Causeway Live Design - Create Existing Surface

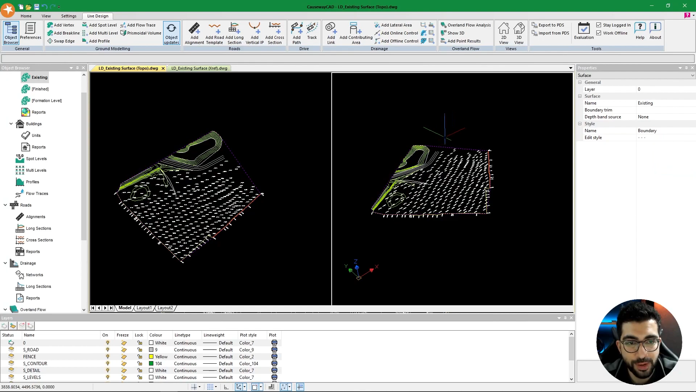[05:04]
So that's why we cannot see anything in 3D. Now if I change it to contours existing I still cannot see anything. But if I click the three dots and enable the green again and hit OK you can see that we have few spikes.
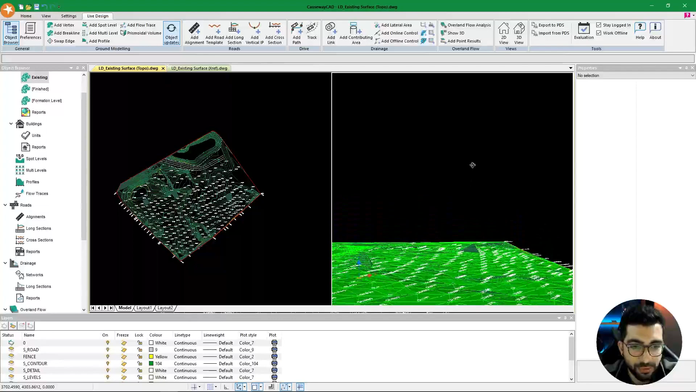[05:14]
You can see those spikes. Now those spikes are done purposefully so I can show you something on how to fix this.
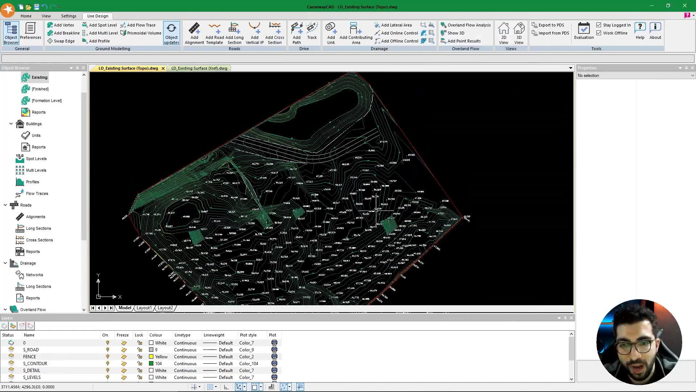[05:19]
So these spikes are basically telephone poles. Now how do we get rid of them?
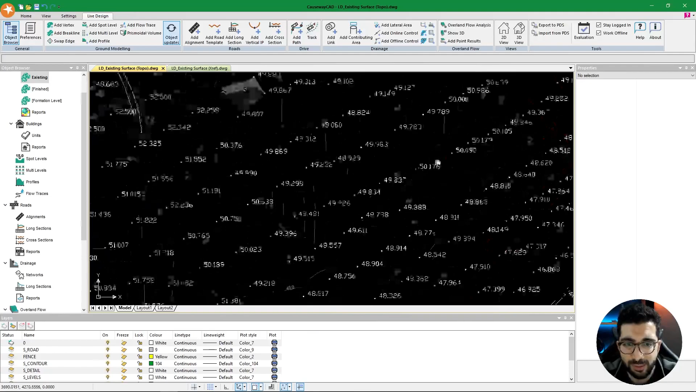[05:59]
I'm just going to fix this one as well. Delete vertex and then select this one.
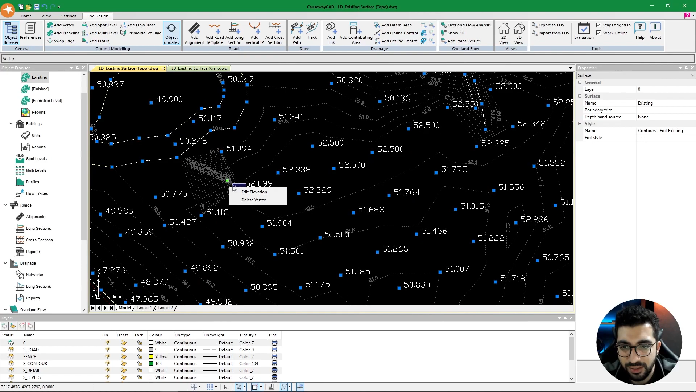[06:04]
Delete vertex. And now if I go to 3D view, you can say I cannot see anything because the surface doesn't have 3D triangles enabled.
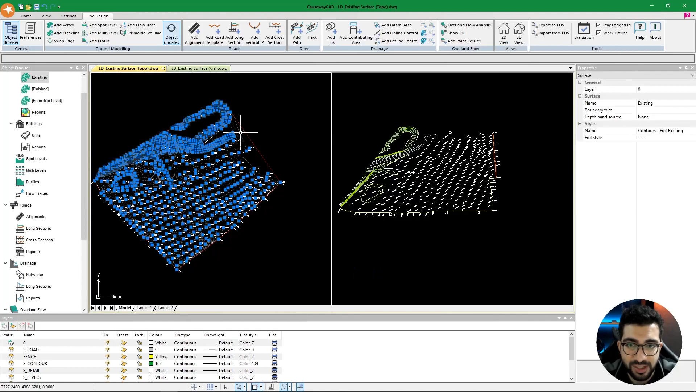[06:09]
So I'm just going to enable them.
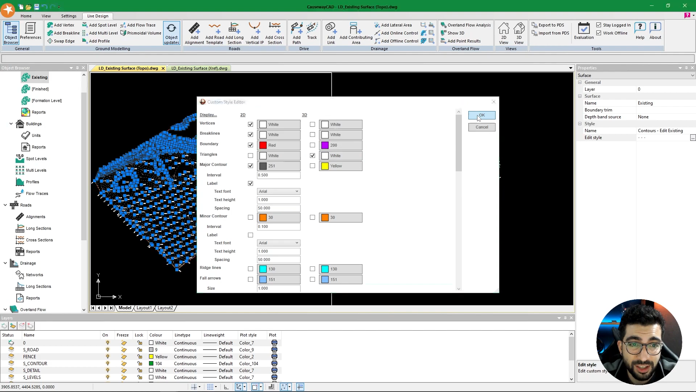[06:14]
And white is not a great color to make your surface on. So I would advise to change it to a dark green for your existing.